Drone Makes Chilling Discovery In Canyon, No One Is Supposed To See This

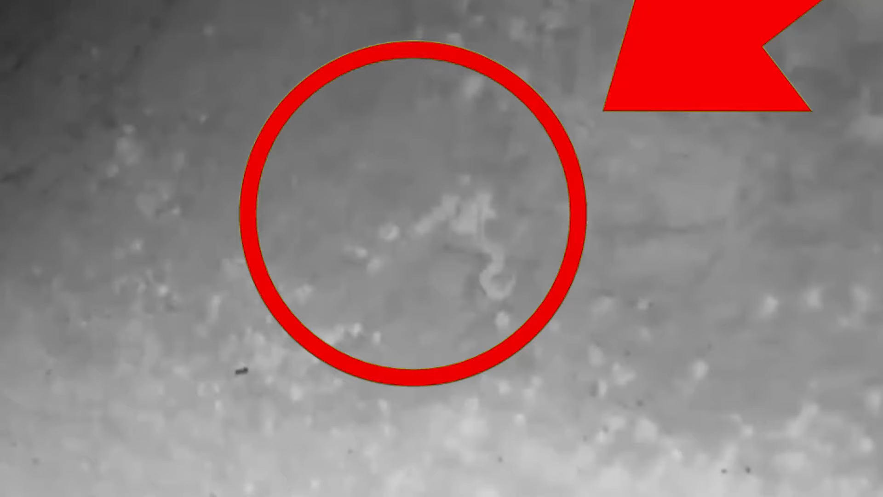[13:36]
Thermal imaging technology detects giant pythons and reveals smaller native snakes as tiny as 18 inches long.